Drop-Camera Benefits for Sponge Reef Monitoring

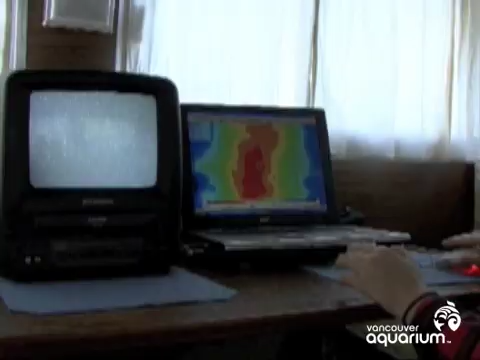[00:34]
So this right here shows where the boat is. And now we're just drifting over the top of it and we can sort of see where we are in terms of the map.
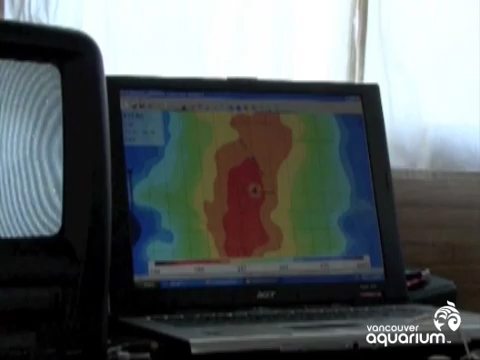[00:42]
And we can also switch it into 3D here to give us a little bit of a better idea of where we are and the depth. Most sponge grow just along the top of this ridge.
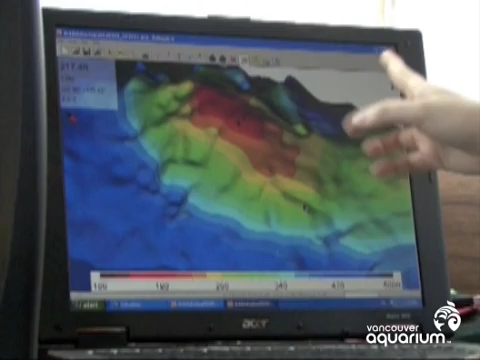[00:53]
So what we really want to be doing is drifting right along the top here.
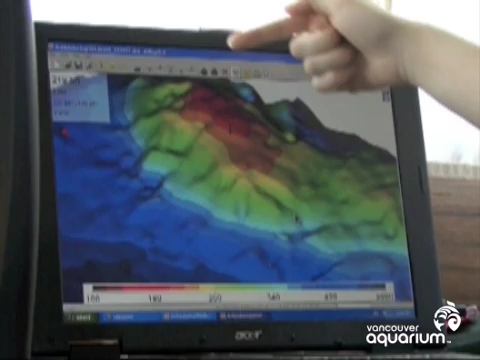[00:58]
We've got about an hour because we've done multiple passes over this.